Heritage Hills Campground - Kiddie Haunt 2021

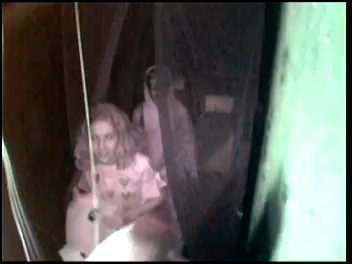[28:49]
We're about halfway. All right. This is just a silly girl up here. All right. Looking at her candles.